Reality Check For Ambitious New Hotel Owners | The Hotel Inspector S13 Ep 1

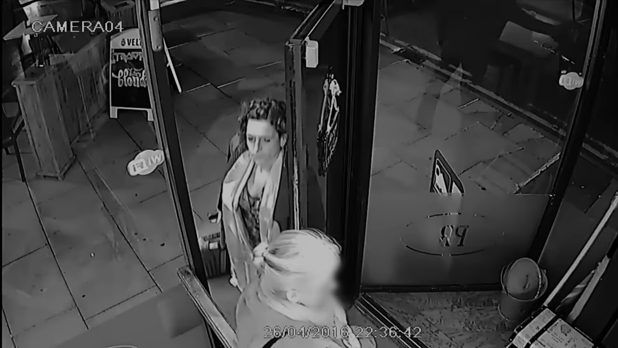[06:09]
So instead of a warm reception, I have to make a rather awkward entrance into a local night spot.